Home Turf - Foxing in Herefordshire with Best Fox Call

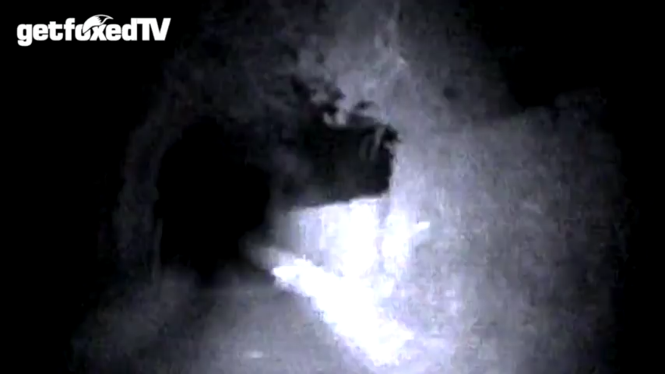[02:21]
There was no shortage of sheep,
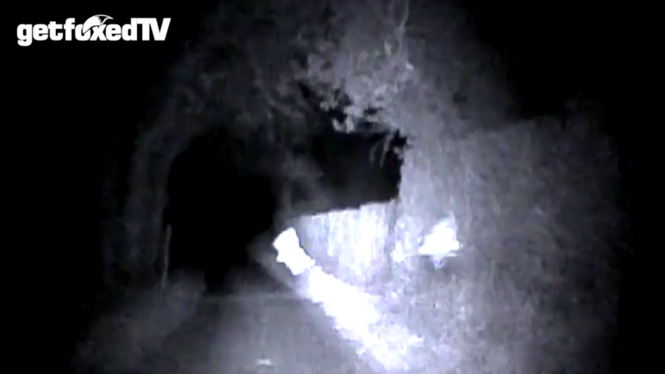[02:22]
a good helping of bats and a slightly alarming solitary ewe but not a fox in sight.
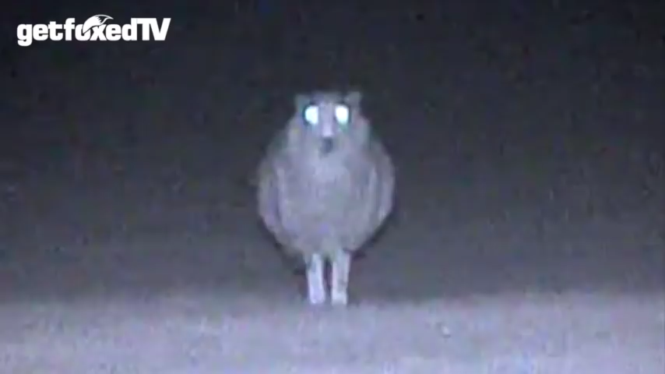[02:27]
But, as we arrived back at our original location and fired up the Icotec GC500, we immediately spotted a fox out in the open.
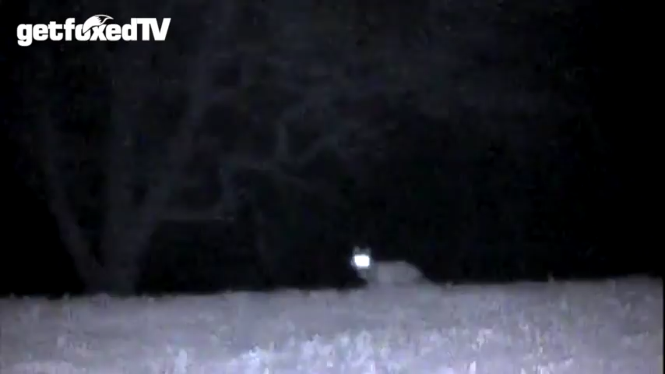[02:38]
However, we'd been winded and this one quickly made its escape.